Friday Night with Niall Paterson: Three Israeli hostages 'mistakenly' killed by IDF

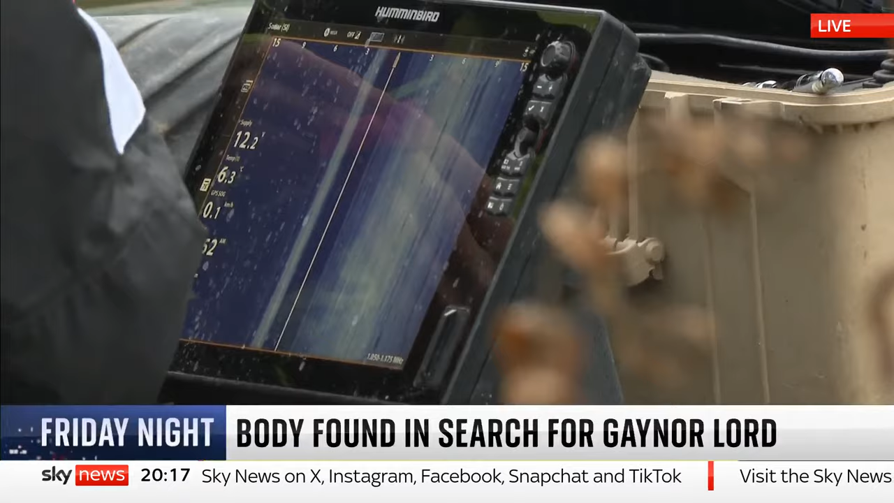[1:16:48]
First, sonar equipment was used to scan the area. It established what appeared to be a body. Then a single diver was sent down into the swollen waters.